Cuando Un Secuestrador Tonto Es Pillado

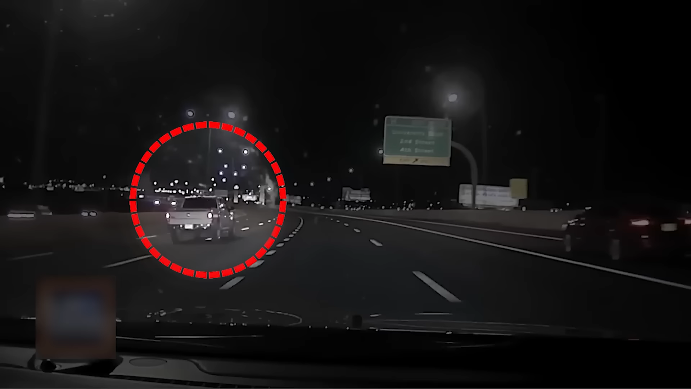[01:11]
That's your friend? La persecución comenzó después de que los oficiales siguieran el vehículo de Guthrie mientras se desviaba a través de varios carriles de tráfico y entraba en una rampa de entrada a toda velocidad y en un ángulo peligroso. Finalmente, el oficial lo detiene evitando un posible desastre.